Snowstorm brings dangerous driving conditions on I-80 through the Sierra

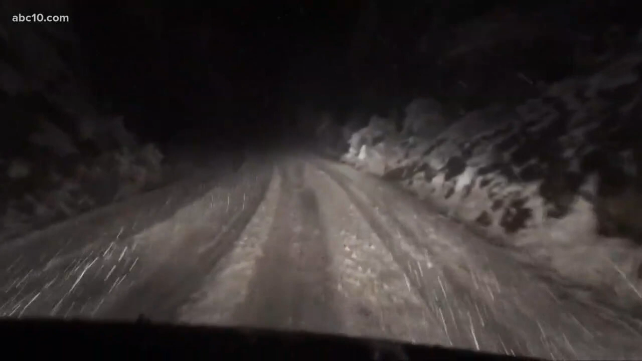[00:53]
We were going around 25 miles per hour as we were up in the foothills in the Sierra Nevada just trying to maneuver through everything. We really had to take it slow there. Also, you talked about the accidents earlier.